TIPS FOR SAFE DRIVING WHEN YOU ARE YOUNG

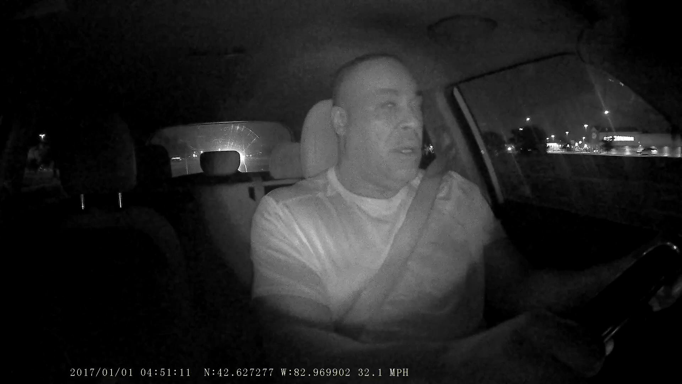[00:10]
The speed limit here is 50 miles an hour, so I'm trying to get my speed up to about 45, 47 miles an hour so I can start timing it to make the lights. It's really easy to fall asleep if you're not paying attention. So you want to be at a smooth pace so you can make most of the lights. You kind of see me scanning, looking around, being patient, watching for deer, other drivers who can pull out in front of us, people falling asleep.